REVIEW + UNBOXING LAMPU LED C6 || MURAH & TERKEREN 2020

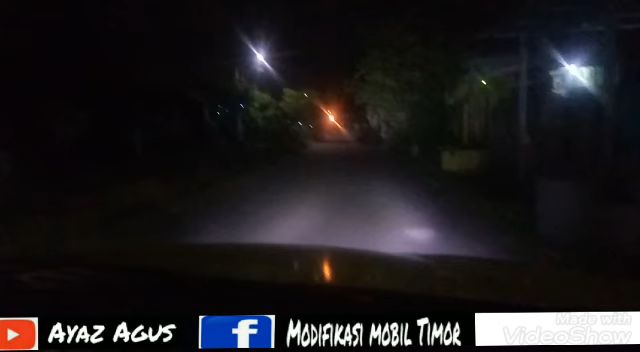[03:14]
ya ada banyak cahaya dari di perumahan nah ini jarak dekat sedang ini saya pakai yang jarak jauhnya tuh cukup terang menurut saya Hai seperti itu Hai Oke terima kasih jangan lupa di subscribe ya like share dan komen Oke thank you Hai Hai Terima kasih.